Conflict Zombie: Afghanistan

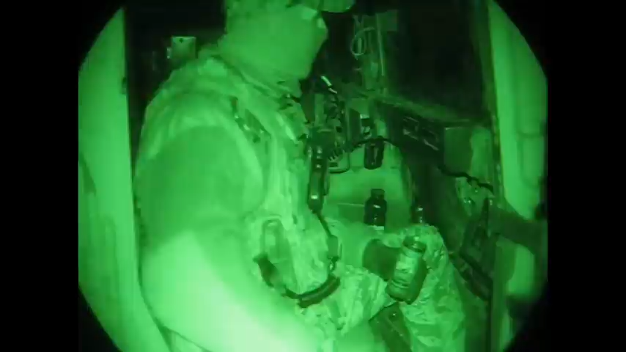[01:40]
So what are we doing out here tonight? Just riding around, patrolling the area, disbanding the zombie population, if you will. Banning them, V.
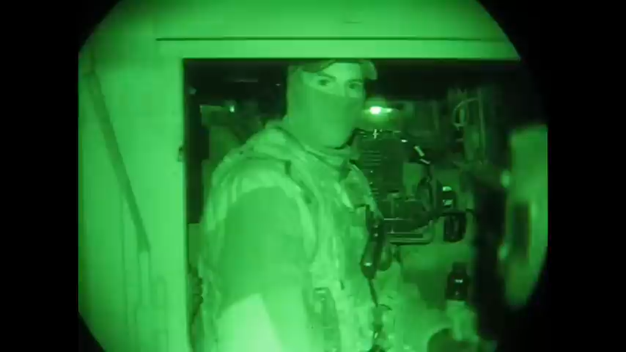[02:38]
All right, this is the third abandoned Humvee tonight.
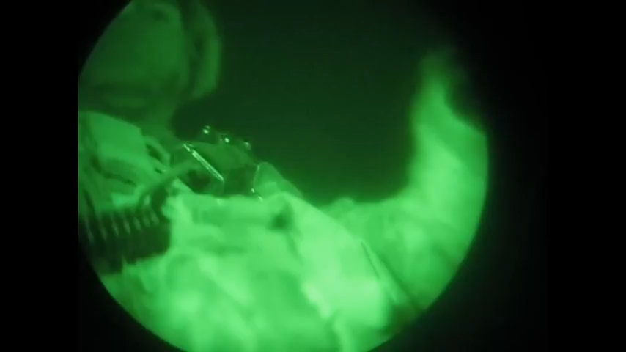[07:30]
And now I'm up here on a Mama Deuce.
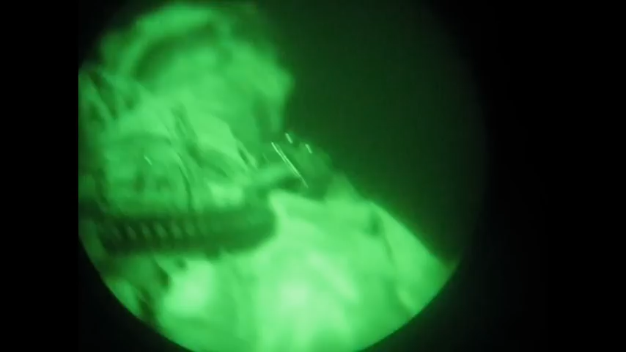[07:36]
I have no idea where we're going.
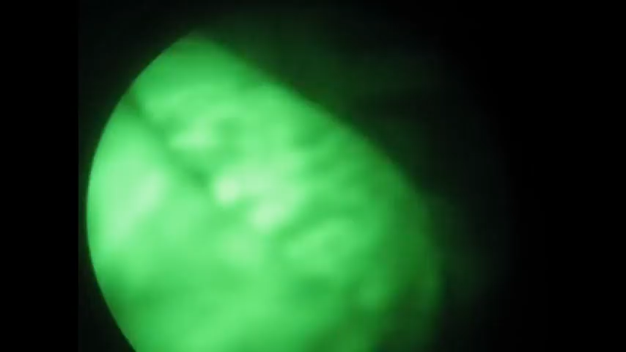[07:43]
Right there. Got the new driver, Caleb. Hi.
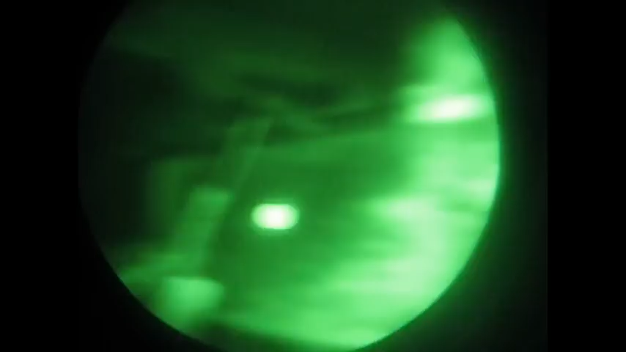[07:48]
Where are we headed, Caleb? Tower 11. All right. That's correct.